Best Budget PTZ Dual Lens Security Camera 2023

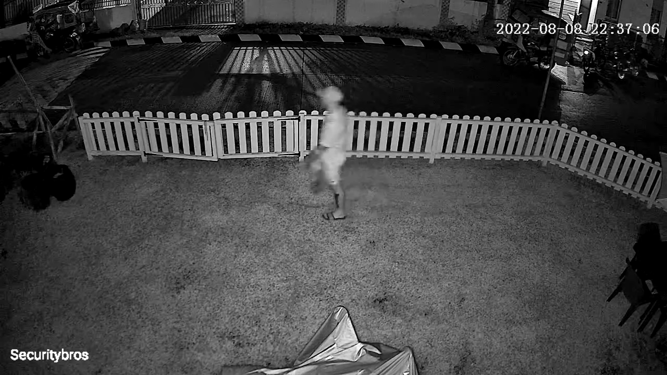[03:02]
And testing the smart night vision using the spotlights.
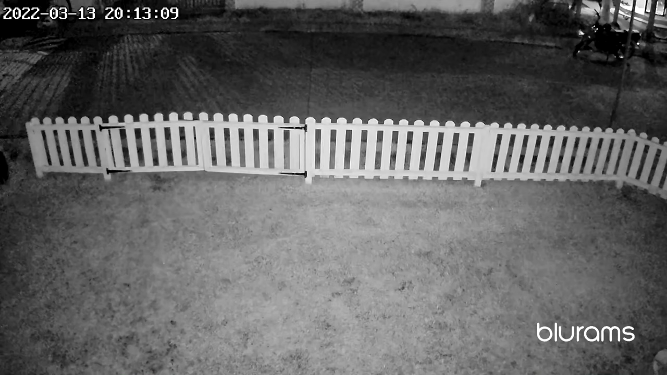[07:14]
And at night using infrared lights. And at night using the spotlights for full color night vision.
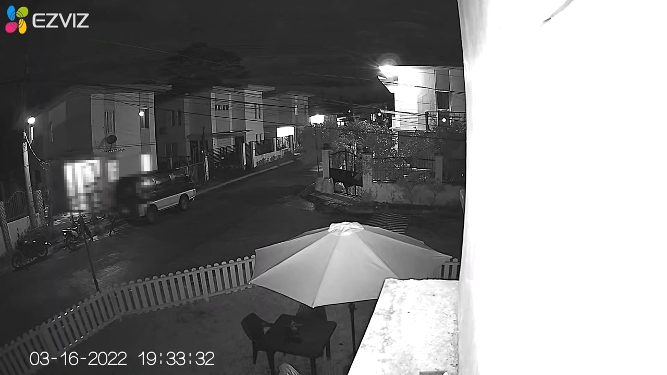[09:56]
And this is how the zoom looks like at night.
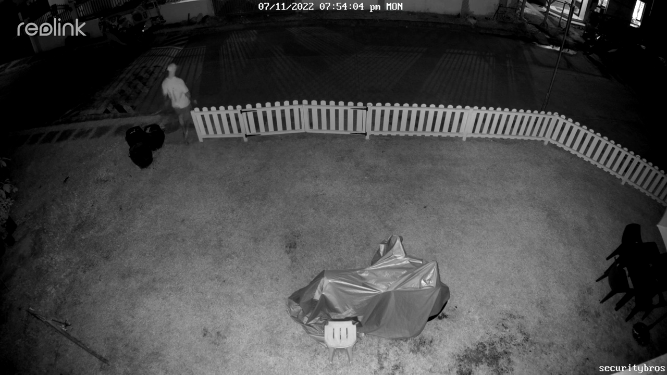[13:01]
and at night using the spotlights for full color night vision,
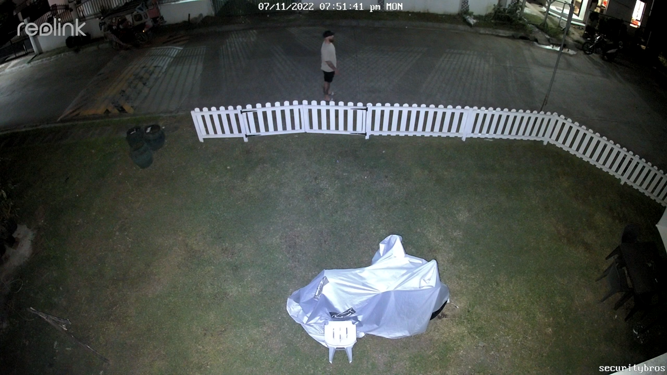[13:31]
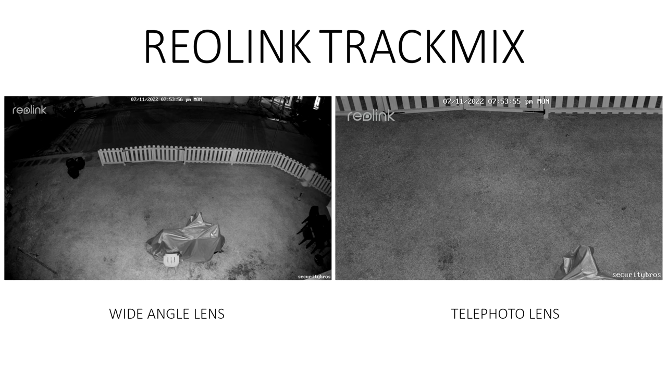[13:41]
and both lenses side by side at night.